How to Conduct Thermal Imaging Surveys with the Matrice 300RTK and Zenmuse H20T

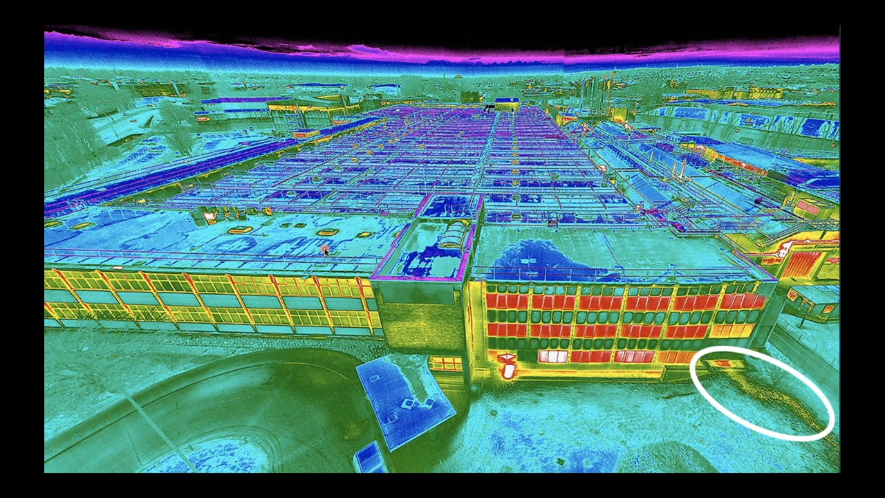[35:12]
And anyway, we were able to find that far easier to find leaking pipes using a drone over over open ground than it is to be on the ground itself using a camera. And then finally, we were able to also work out the effects. If you look at all the windows there and then look at the windows on the left hand side, which I haven't circled, the left hand side had recently been replaced. And what came from it or was they now wanted to measure the effectiveness of it. So there are techniques that we can use that we can actually calculate heat loss by looking at the thermal imaging.
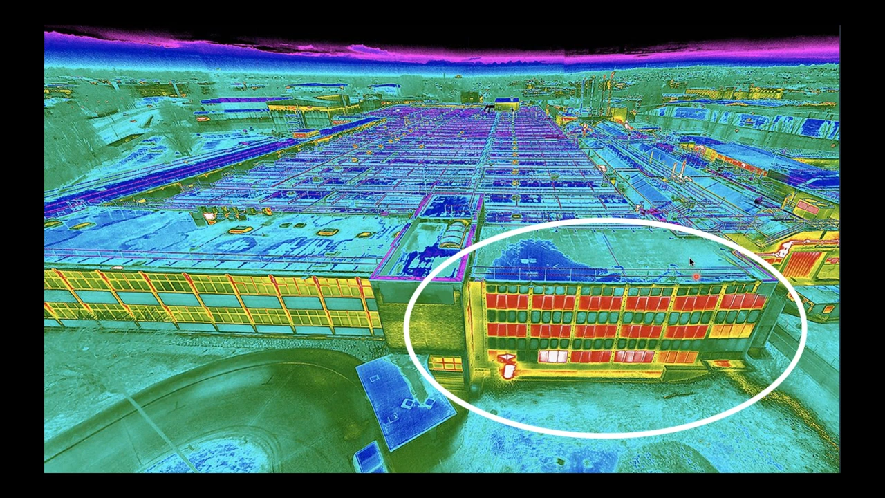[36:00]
be able to give a good report to the directors of this factory and say, there you are losing a lot of heat through your windows. And here we are on the left hand side, very effective windows that have recently been installed.
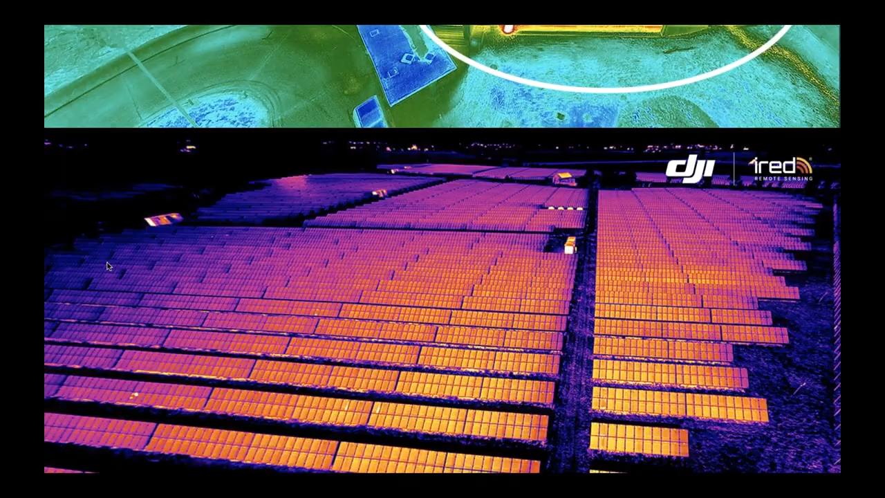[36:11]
And finally, this is just an overview of a solar park. What I wanted to be able to show you here was that we can see as well as measure.
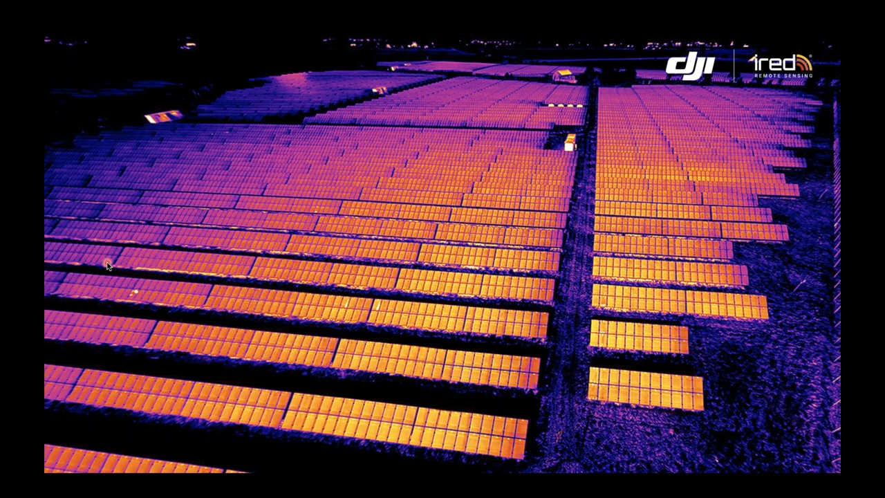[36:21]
Now, seeing here was just to get an idea of this solar park. The client didn't want any more. But where you can now see the circled areas, there's soiling to the actual panel going on here. If you look at these two small vertical lines, these will be, well, I've gone blank. Definitely gone blank.
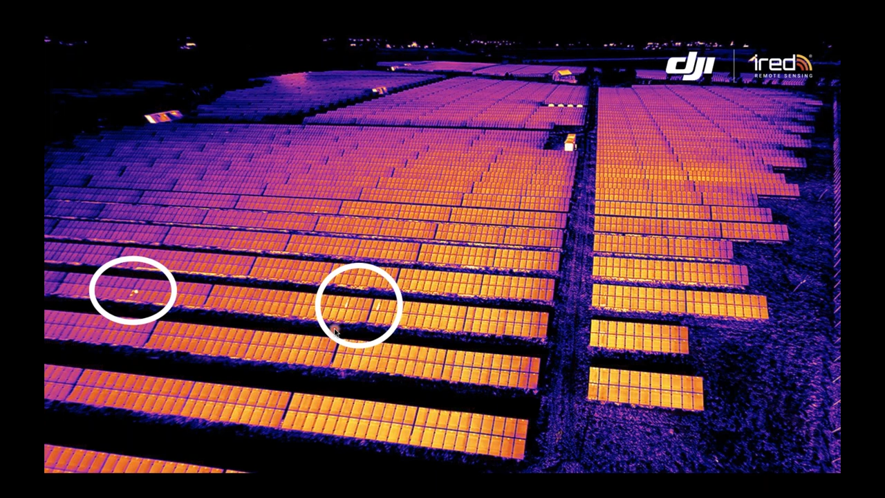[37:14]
This particular client just wanted a quick overview. And so therefore, the camera is well capable of seeing even being quite stood off quite a long way that we can pick up these problems. And then it may be you will then zero in and then I want to go into to look for them.